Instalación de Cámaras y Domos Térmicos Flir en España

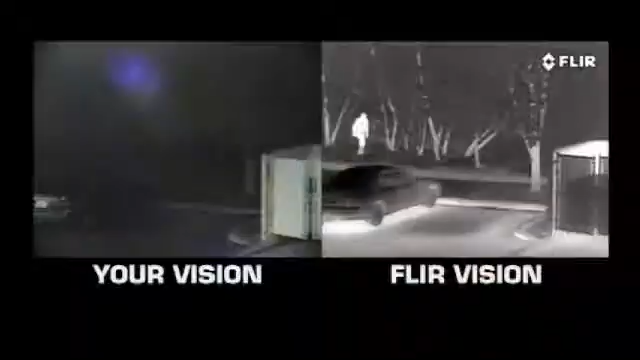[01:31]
Because thermal cameras see heat, not light, and you can't hide your heat, they are ideal for nighttime security.
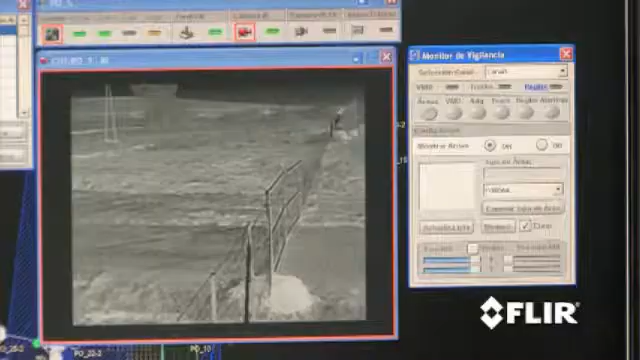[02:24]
a customized tripwire border has been created just outside the perimeter. Video processing units constantly analyze the thermal images.
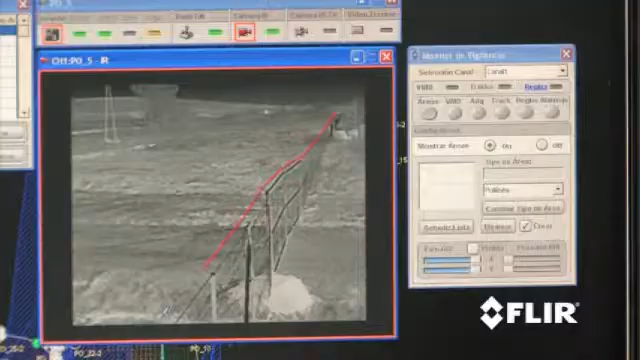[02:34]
If something or someone crosses that line, the operator is instantly alerted by a flashing light and an acoustic alarm.